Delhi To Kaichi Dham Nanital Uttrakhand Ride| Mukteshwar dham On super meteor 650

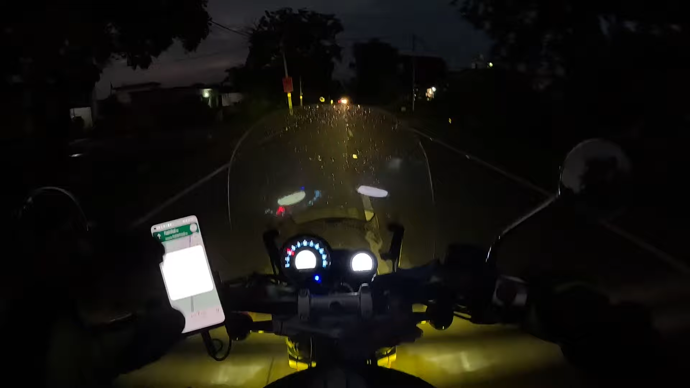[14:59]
एक यलो वाइट तो जो मैं जलाता हूँ ना समटाइम यलो जलाता हूँ यलो जो है वो बिलकुल नीचे वाला है � फिर वाइट जो है थोड़ा उपर वाले और
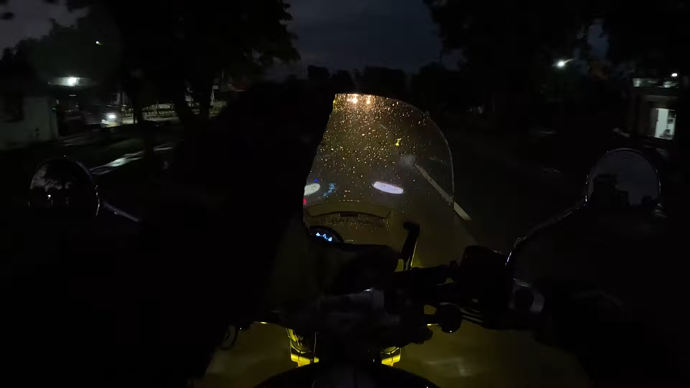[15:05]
यलो वाइट सबसे टॉप पर है तो मैं मोस्टली यलो जलाके रखता हूँ ताकि सामने किसी की आखों पर ना लगे यार बेवज़ए इतनी
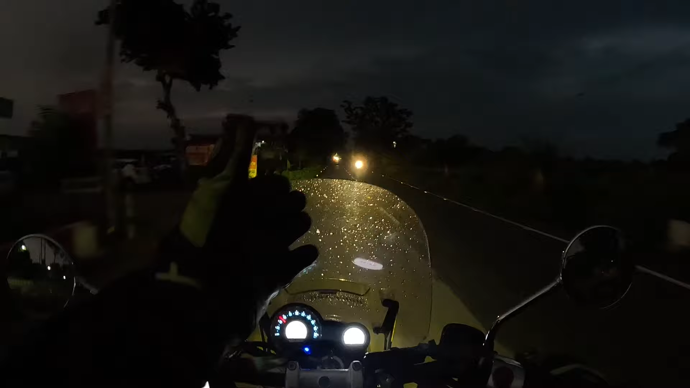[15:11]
सी रोड़े आने जाने वालों को ना प्रॉब्लम होती है उससे फिर अपन ध्यान र
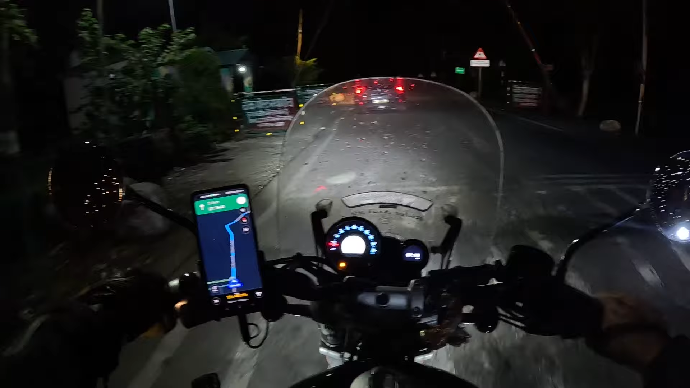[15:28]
इतना ओवर लोड़े
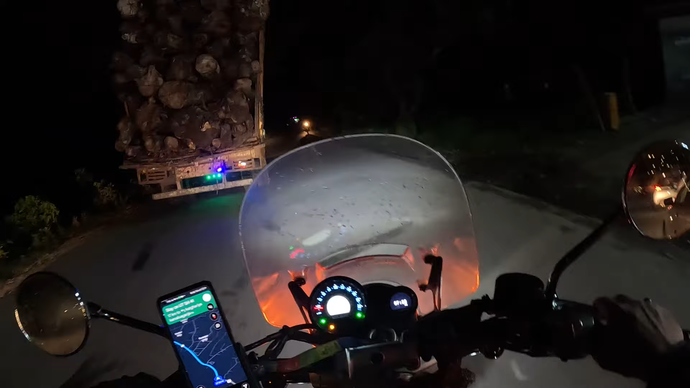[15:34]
ट्रक इधर कोई गिरेंगी सारी लगणिया वाइस अब जल्दी से निगलो इतना ज्यादा ट्रक